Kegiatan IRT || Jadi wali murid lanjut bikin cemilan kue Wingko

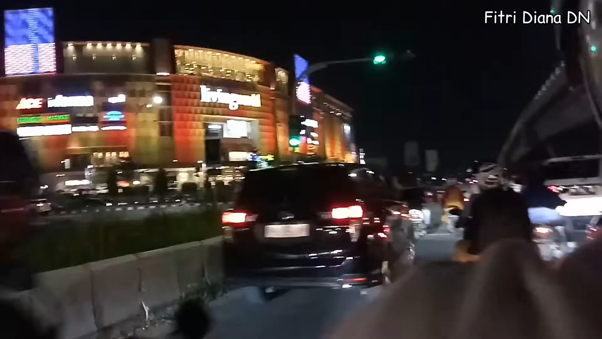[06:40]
Oke udah lampu hijau Kita lanjut jalan
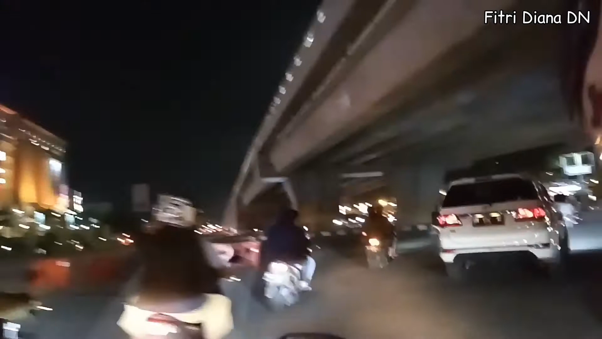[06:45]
Oh iya di depan ini Masih ada mall lagi Yaitu mall SKA